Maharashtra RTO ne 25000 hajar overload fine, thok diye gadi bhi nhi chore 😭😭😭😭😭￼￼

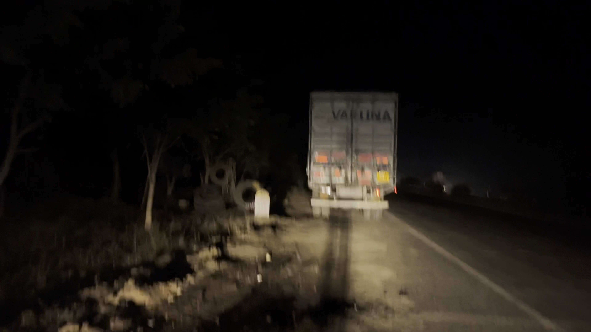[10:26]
आव अधी दुखी सामने में टायर दुखान है हम लोग किंगा तोल को रोश किये थे जर्ष्ट फोल्के आगए थे अब यहां
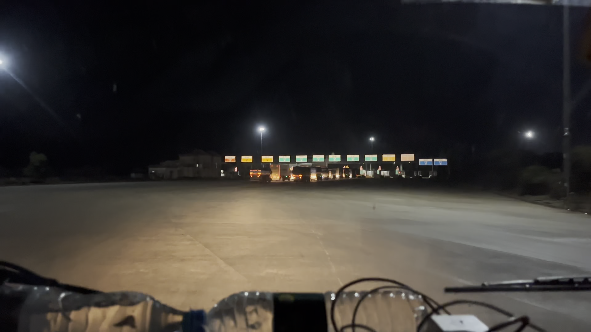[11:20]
देखेंगे किता पैसल आएगा भाई बाई बस सो रुपया तोल का
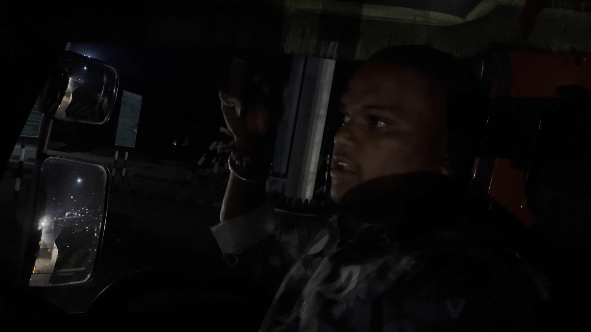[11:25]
जो पर ची देंगे और पाज रुपर ये चोले लोगा चोले
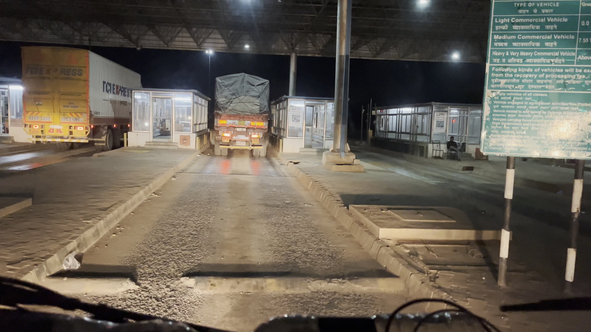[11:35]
बड़ा रहा है पूरा काटा होता है देखो काटा लगा हुए पाज रिपार पाज रुपर देते निया लुपी आई कोई पे वो कर सकते हो लेकिन आप
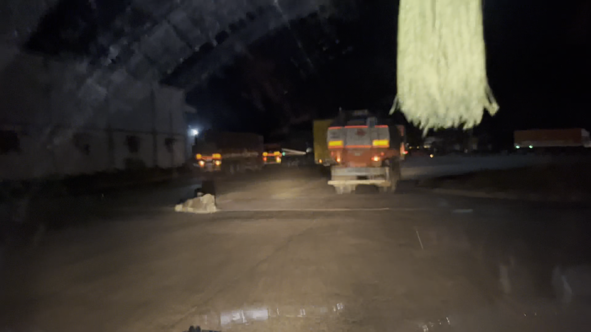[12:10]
अब तो यह गया भाई देखो पर्ची को लेने के लिए जो कि सौर पैगा और थपा लगा के परची लेकाएंगे ते देखो अब पास हो गया है